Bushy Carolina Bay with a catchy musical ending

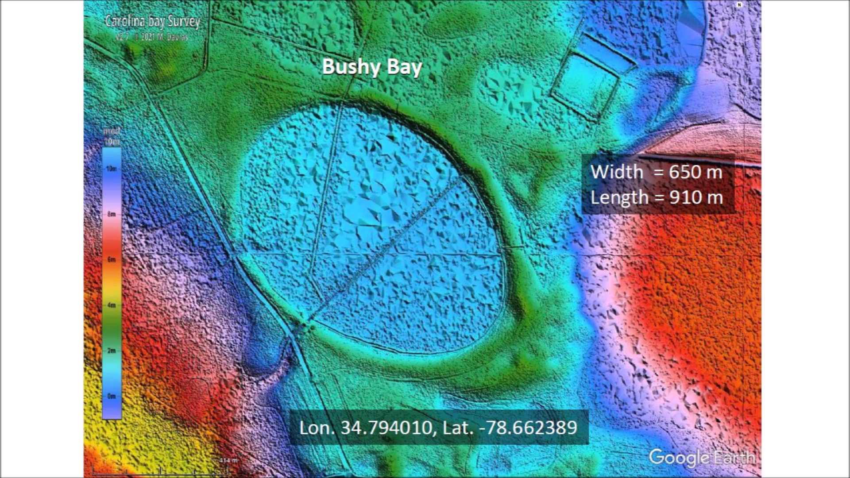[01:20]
The description of this video below has a link to the LiDAR image visualization tool and of the Carolina Bay of the Day by Michael Davias. The elliptical geometry of the bay indicates that Bushy Bay originated as an inclined conical cavity because ellipses are conic sections. The raised rims of the Carolina Bays are created from the overturned flaps of the penetration funnels, and the thick rim on the southeast is made from the material that is pushed forward by the plowing action of the projectile as it makes the cavity.
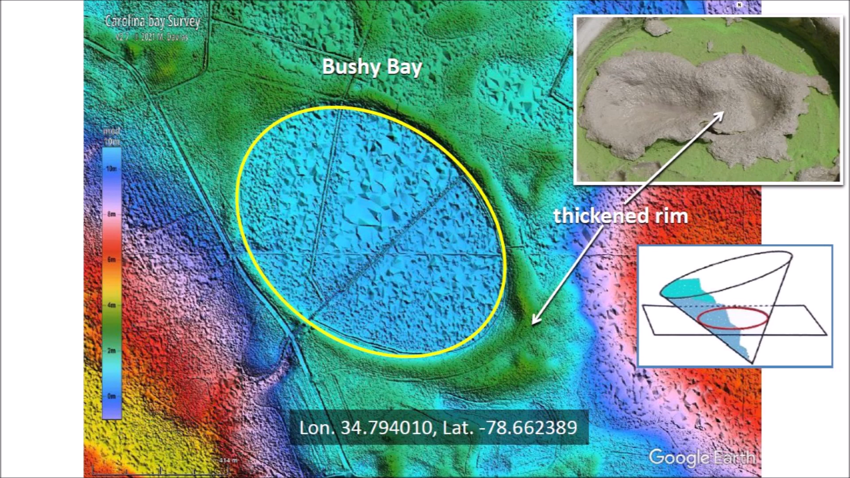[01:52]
The thickened rims in the leading edge of the penetration funnels are also observed in experimental impacts. Bushy Bay has some very big neighbors, and this makes it possible to compare their geometries.
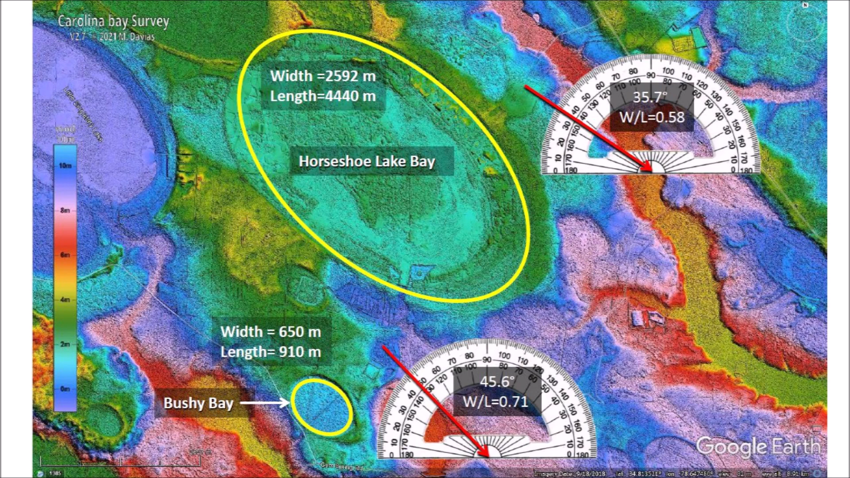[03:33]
Bushy Bay has a width of 650 meters and a length of 910 meters. Even though it looks small, it is almost 1 kilometer long. The width to length ratio of Bushy Bay is 0.71, which corresponds to an impact angle of 45.6 degrees. During re-entry through the atmosphere, a large projectile is harder to slow down by atmospheric friction than a smaller projectile with a similar initial trajectory.